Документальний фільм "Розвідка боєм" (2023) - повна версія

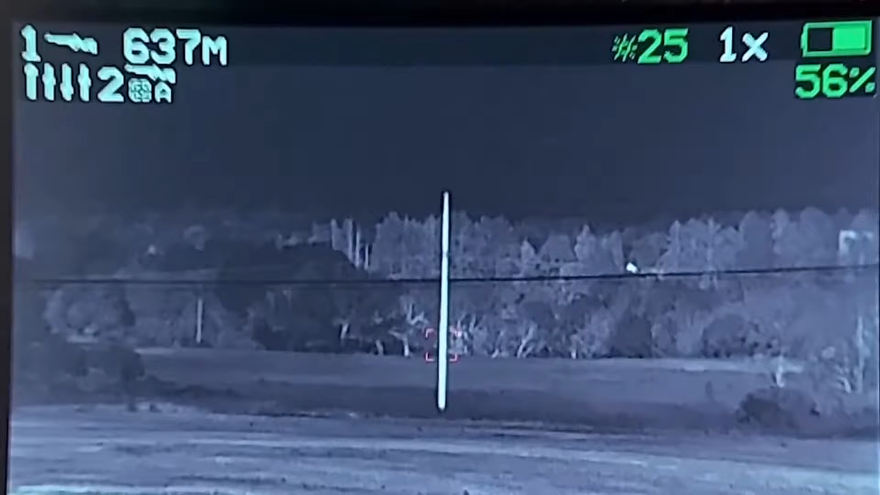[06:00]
Коли землю покривала ніч, то найкращим другом розвідника ставав тепловізор.
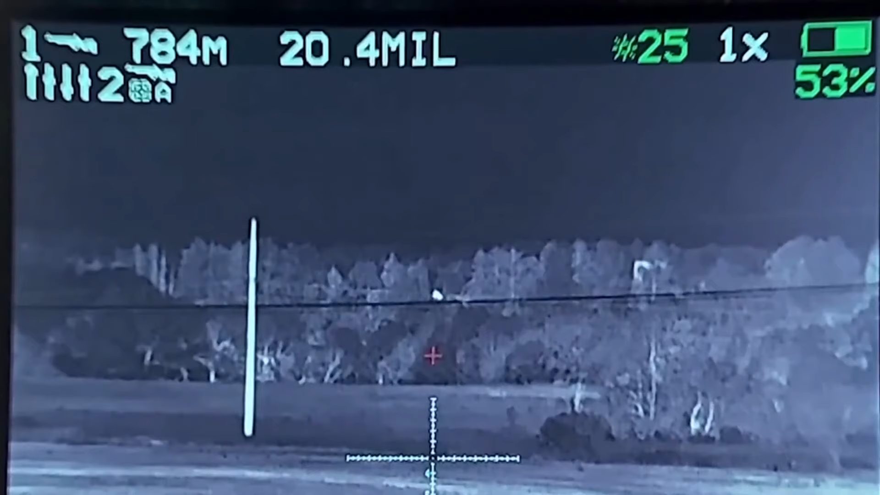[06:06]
Саме хороше, то, що я можу відмітити, це тепловізійний прицел «Таліс», так називаємо.